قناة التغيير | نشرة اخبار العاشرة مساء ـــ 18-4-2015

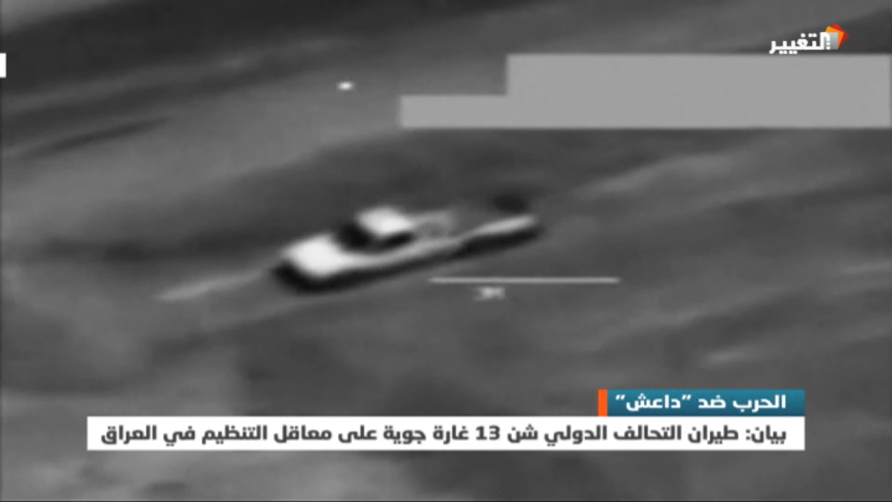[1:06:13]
العسكرية والجرافات التي يستخدم عناصر داعش في فتح الطرق وبناء السواتر الترابية خلال الضربات الجوية التي طالت مبانيهم ووحداتهم
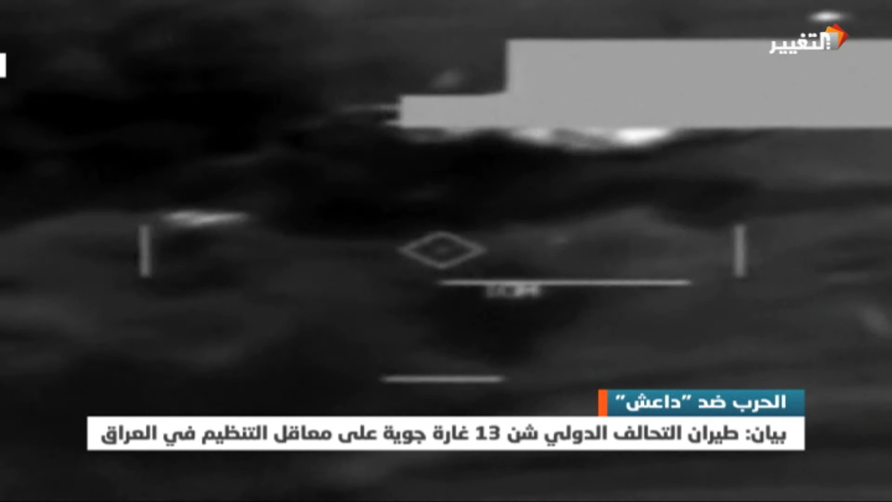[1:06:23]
في مدن الرمادي والفلوجة والموصل وقضاء سنجار بمحافظة نينوار